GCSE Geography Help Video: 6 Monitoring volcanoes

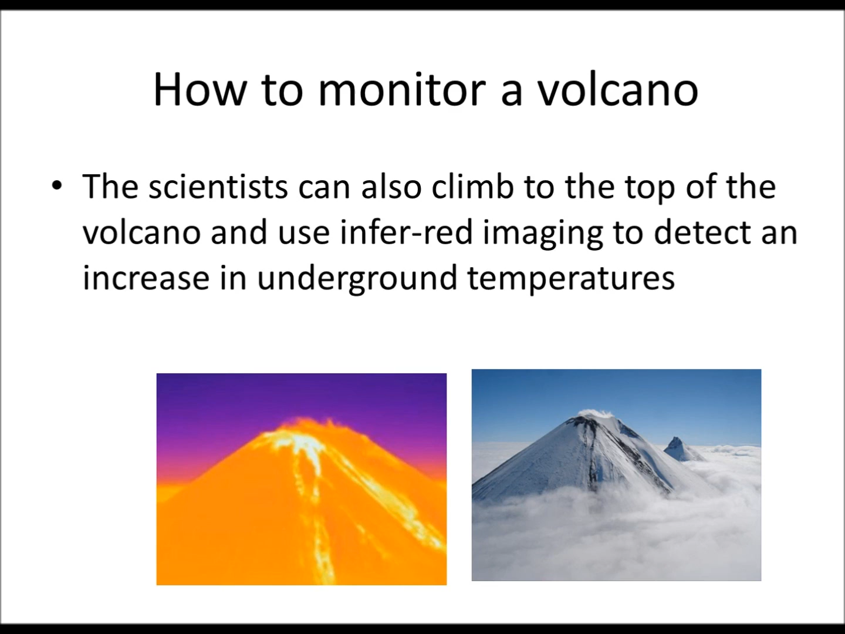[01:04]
They can also climb the mountain or from a distance take a picture using an infrared camera and that can see where the magma is and if there is again likely to be an eruption. And lastly they can use seismometers to measure earthquakes around because this can be unstable.